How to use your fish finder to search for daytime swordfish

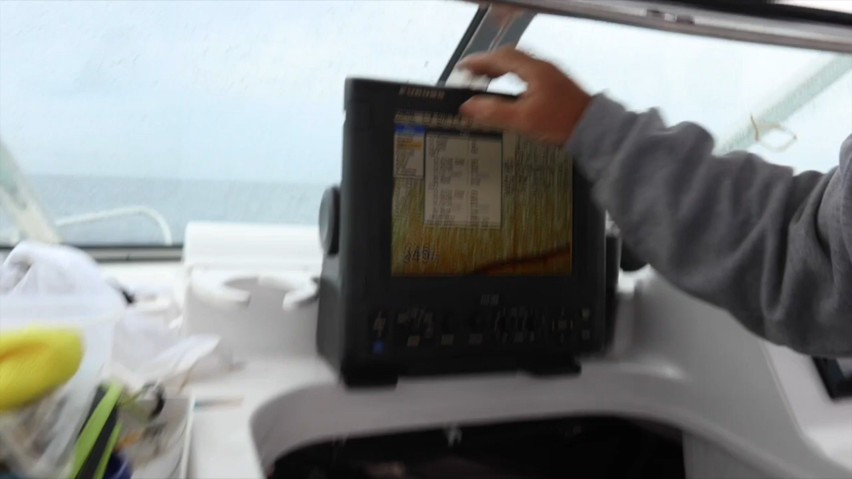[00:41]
Second thing we do is we go to menu, we go to TXRX, and you go down to target echo,
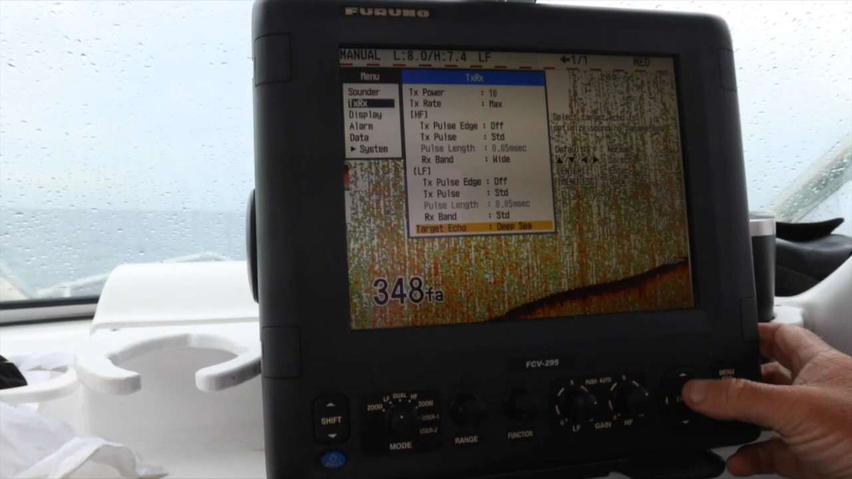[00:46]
On screen: depth 348 fa
and if we press enter on that, you've got normal surface squid deep sea.
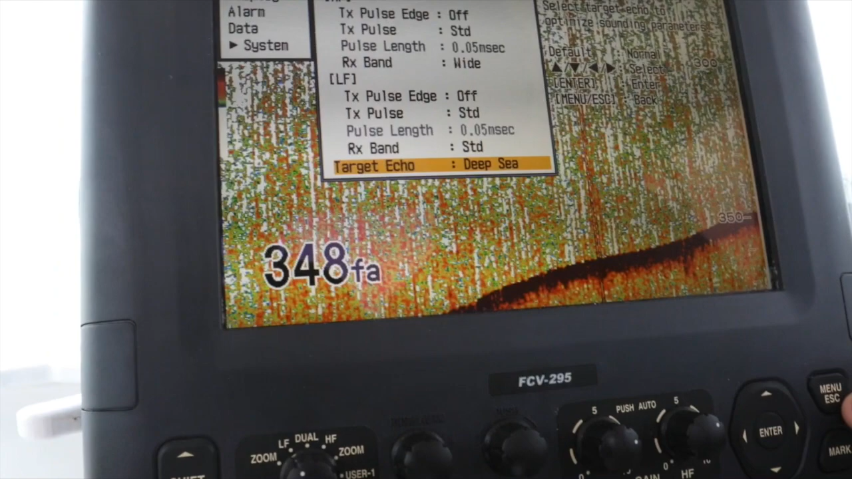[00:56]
On screen: depth 348 fa
Now, the second thing we do, that's really important, is to go,
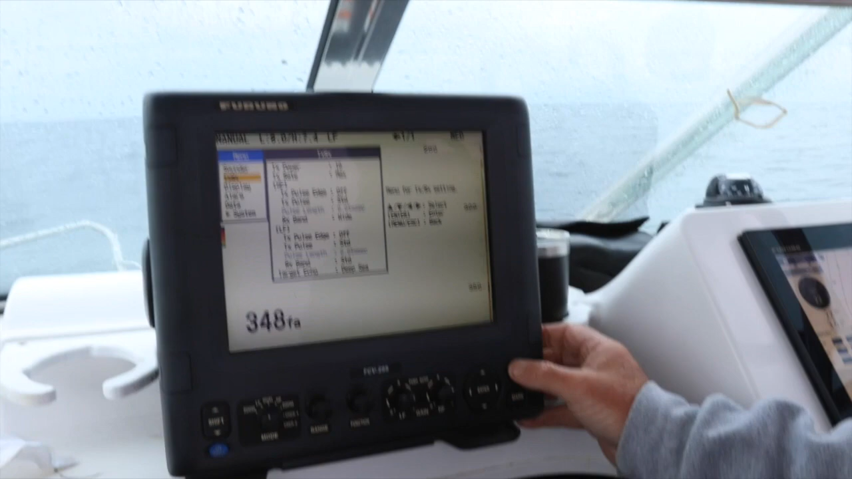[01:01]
come back out, get a scope, is to go, and you set up, so you want to see the bottom.
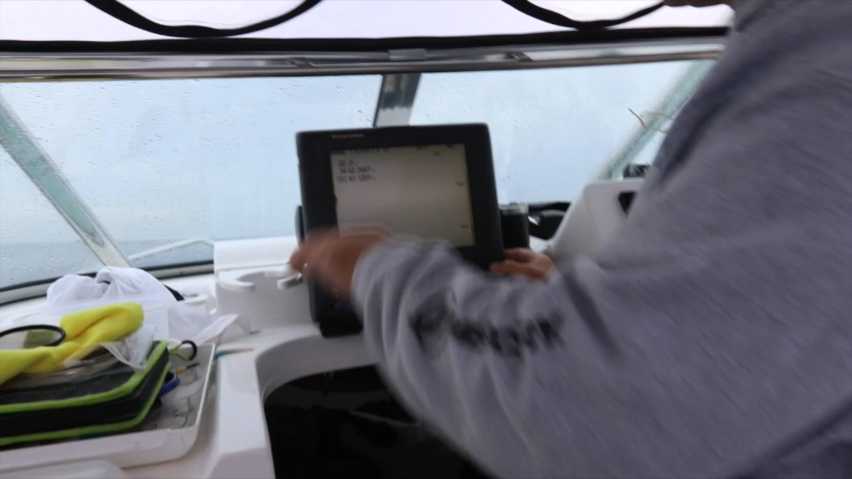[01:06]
So what we've got there, you can see it's 350 fathoms,
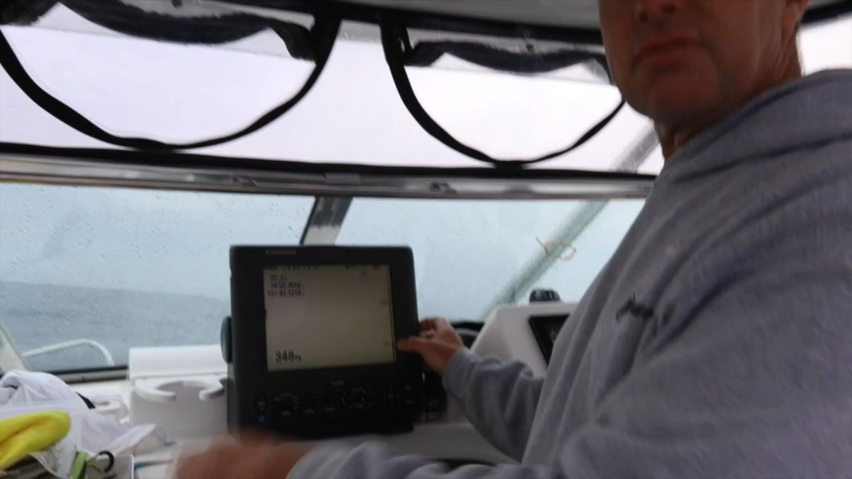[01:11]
I've got mine set in fathoms, I don't want to see the whole lot, so I go into shift, what we do is you go range, and when you do it properly, you dial it up and down,
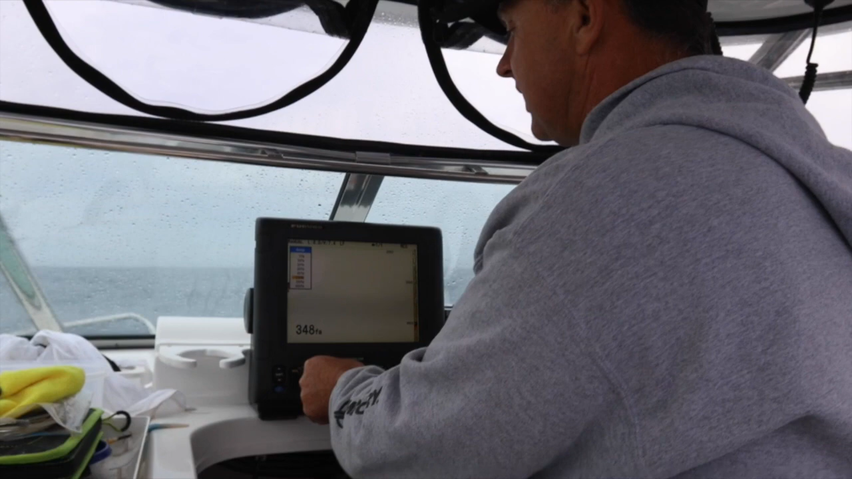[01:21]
so I'm sitting at 110 fathoms, but my shift has got that at 110 fathoms, so that's the whole lot, and what I can do, is I can move up and down the screen,
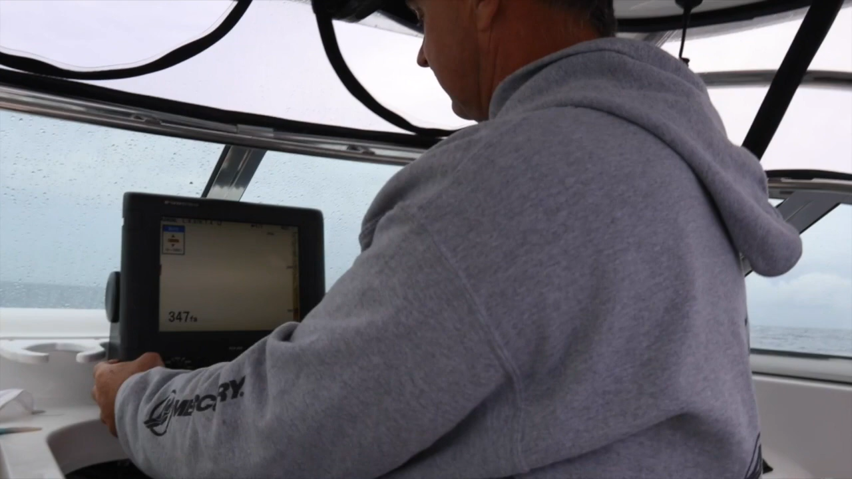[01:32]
just by pushing the shift up and down, which means my 110 fathoms is up and down. So it's 200 meters, so it can actually, if you want to see the bottom even better,
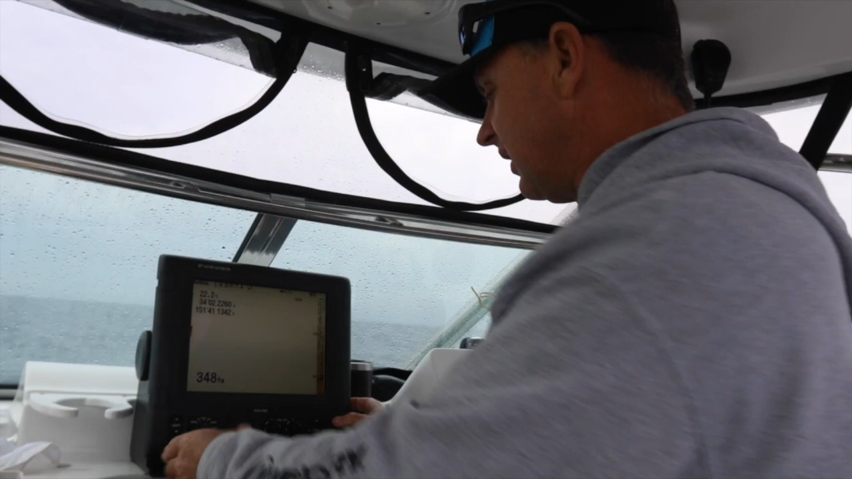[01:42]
so we go to menu, we go down to systems, we go to range, we go to 110 fathoms, and we're going to, let's bring it up to 80 fathoms, so it's about 150 meters we're going to view, so we're going to go to there, enter, and then it's escape, escape,
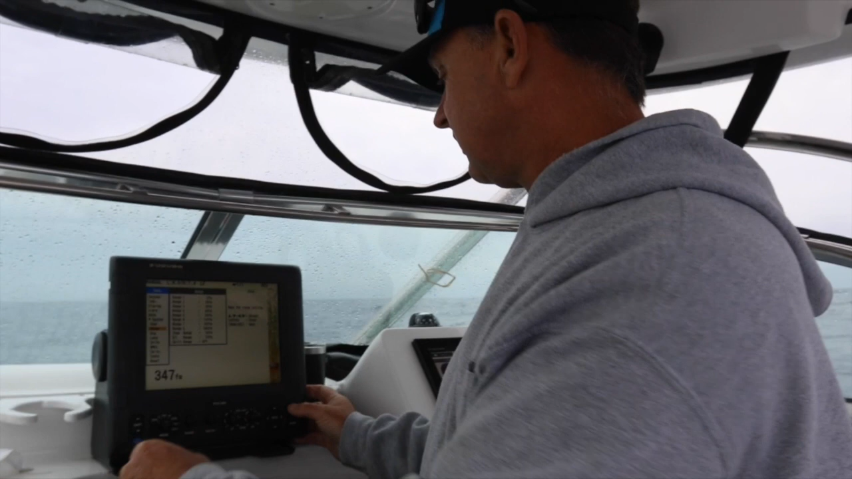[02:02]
escape, clear that, then we go to range, and we dial, turn it, there we go, to 90, we're going to go to 80, radio, and now,
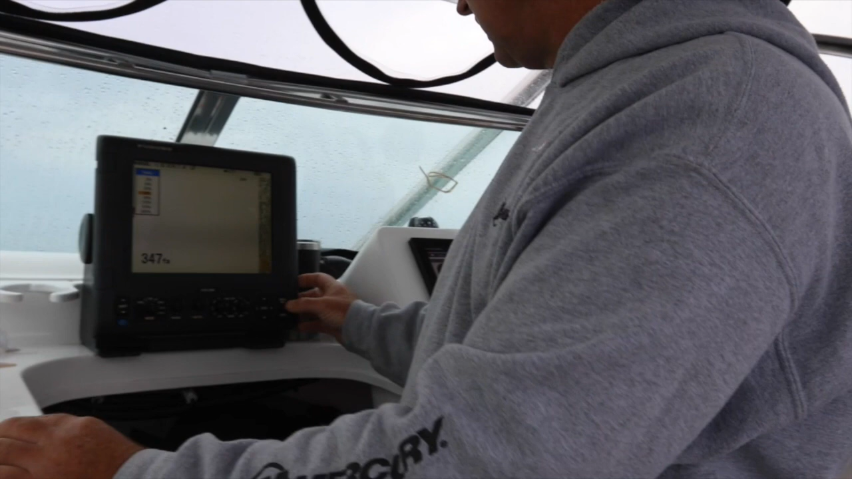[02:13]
you can see instantly there, so enter on that, we're not getting the bottom, so we press the shift down, and you can see it rising up through the screen there,
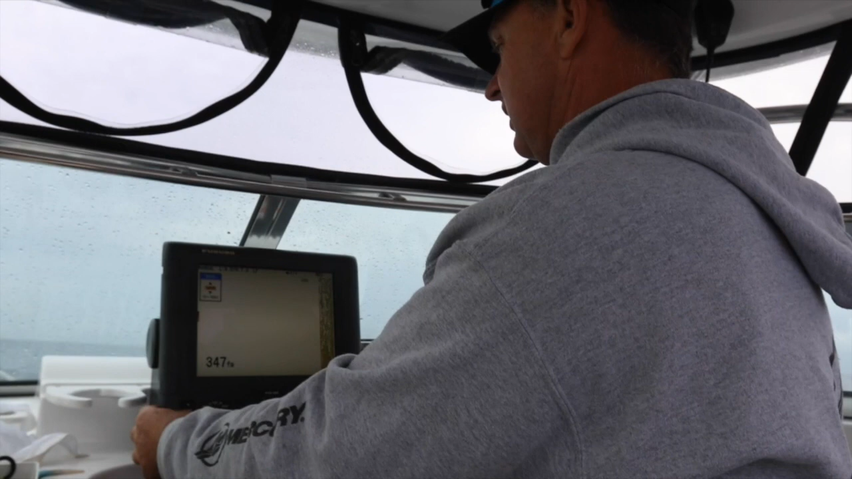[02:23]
go to 270, and you can see the bottom, there you go, 270, you can just start to see the bottom there. So this is the important part, you use your shift, you pick the depth you want to view,
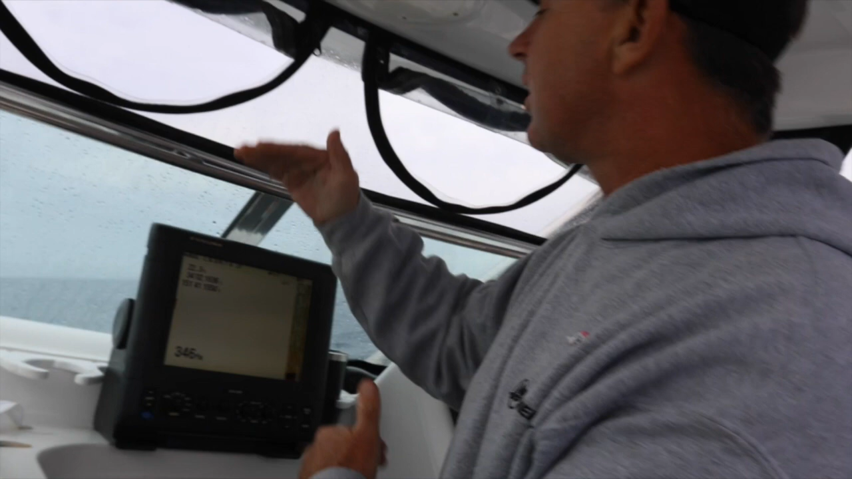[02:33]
which in this case is 80 fathoms, and then you just shift up and down, so you can see it. And that way, you get a really good picture at the bottom, and you find the all important bait, so you can catch a swordfish.